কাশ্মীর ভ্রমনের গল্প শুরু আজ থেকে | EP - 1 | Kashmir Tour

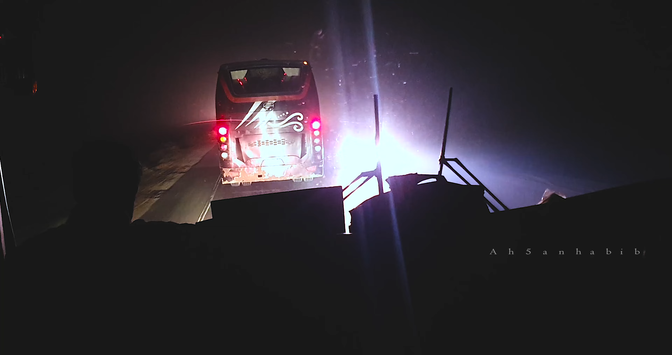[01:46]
বাস রাত 10টায় ছাড়ার কথা থাকলেও বাস ছাড়ে 10:20।
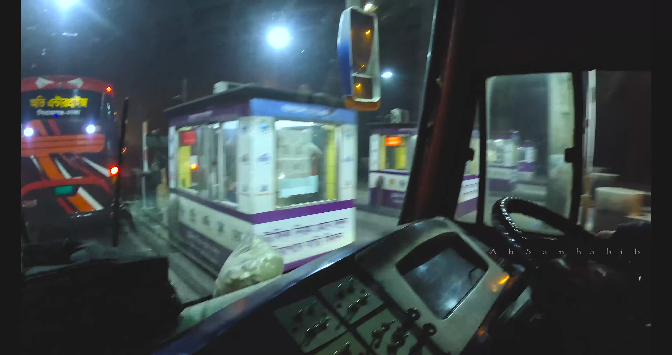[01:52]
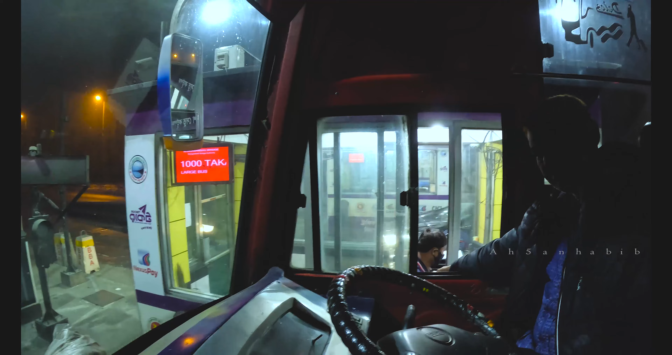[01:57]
তিরিশ মিনিটের মতো হয়ে গেছে বাসে উঠেছি,
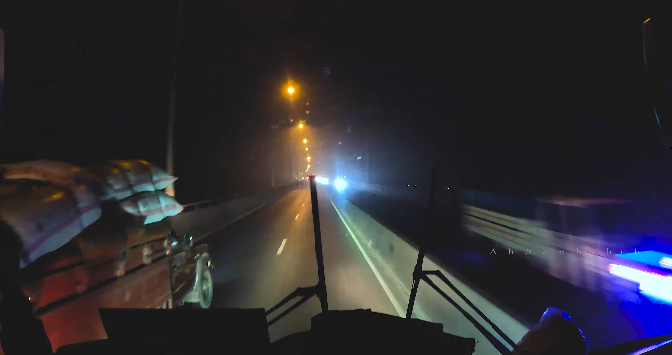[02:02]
এই মুহূর্তে বাস চলছে, বর্তমানে আমি আছি যমুনা সেতুর টাঙ্গাইল অংশে। এই যাত্রায় যমুনা সেতু হয়ে পাবনা, কুষ্টিয়া ও যশোর জেলার উপর দিয়ে আমি চলে যাব বেনাপোল বর্ডারে।
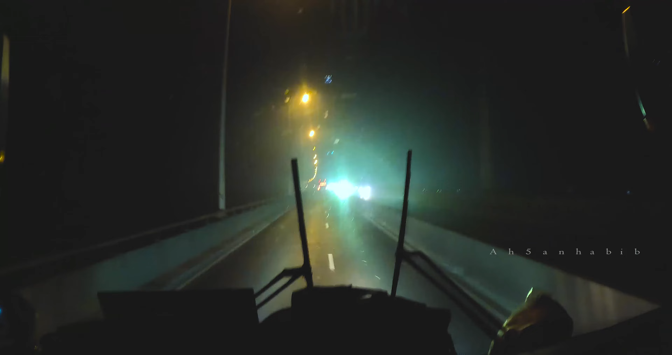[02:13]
আশা করছি সব কিছু ঠিকঠাক থাকলে ভোর 5টার মধ্যে আমরা বেনাপোল বর্ডারে পৌঁছে যাব।